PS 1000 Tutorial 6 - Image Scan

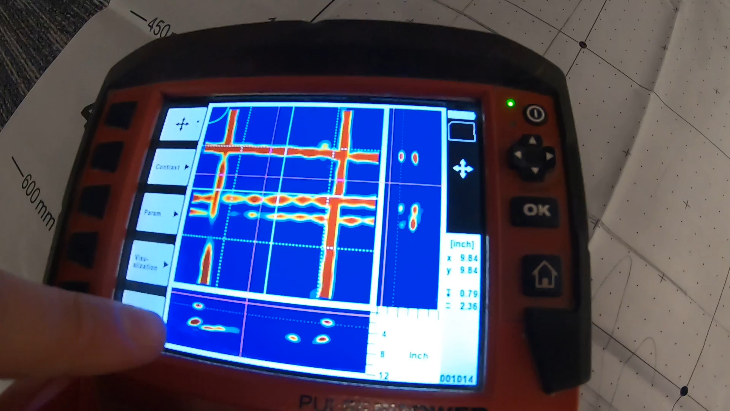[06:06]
your cross sections on your x-axis and then your cross section on your y-axis and those cross sections
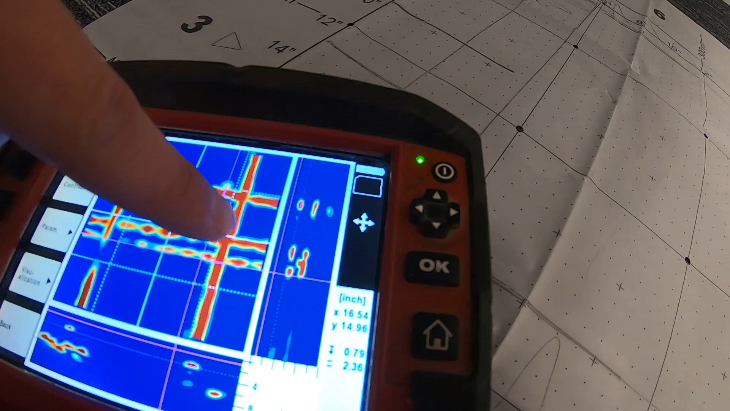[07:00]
first of all i know that it's in the last column right next to the right next to the edge so i know that basically i got a piece of rebar going right here i
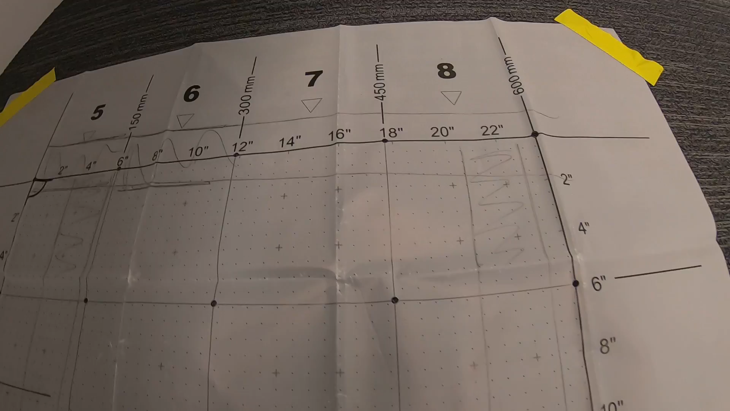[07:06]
don't even really have to be super careful about marking it it's pretty obvious but if i want to know exactly where it is i can move my
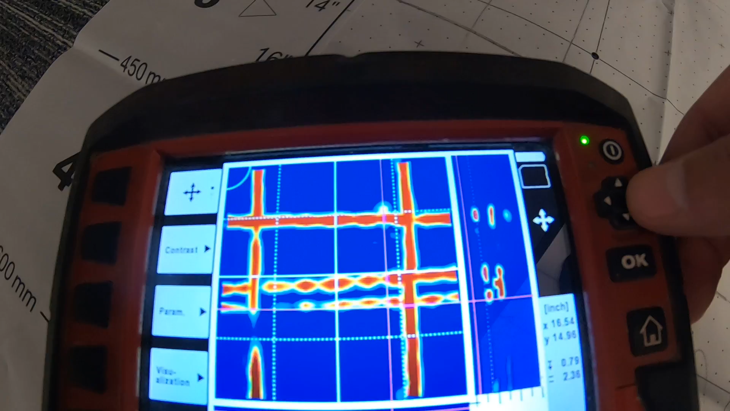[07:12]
magenta line over to it let me put it in the center of that object so now i'm basically in the center of
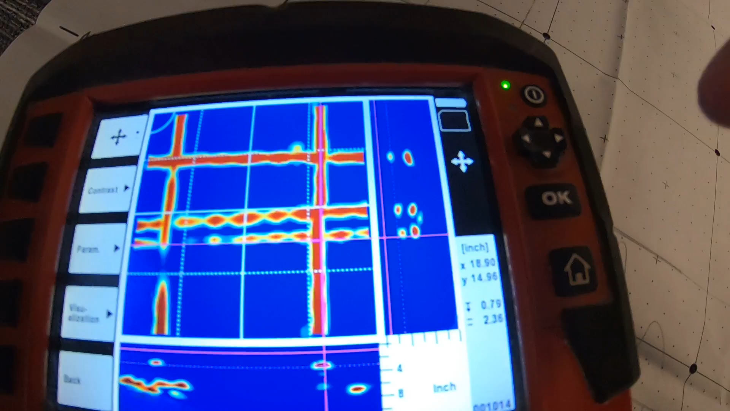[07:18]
it so you can see my x at my x value let me make
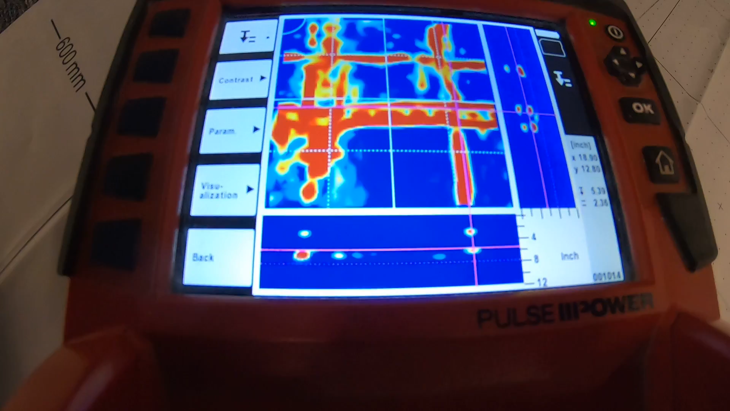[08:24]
now what i can do is i can also okay you see there's two lines here you have the solid magenta
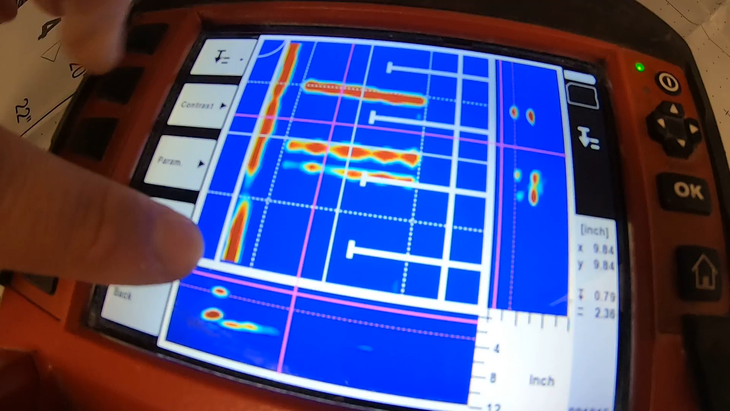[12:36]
that means that it's been skipped going horizontally down i mean going vertically down and over here you see these white lines it's saying i scanned and then boom stopped